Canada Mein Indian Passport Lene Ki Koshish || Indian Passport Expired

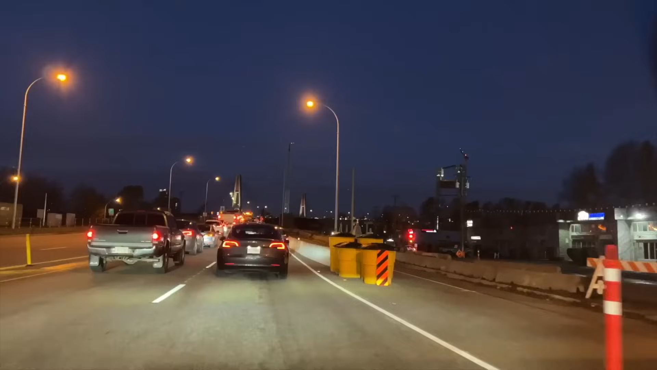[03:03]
आई तो कांट इवन बिलीव ना रश एंड मोमेंट पे, मतलब क्या ही होता है ना, शायद मैं ट्रैफिक में भी इसलिए फंसी।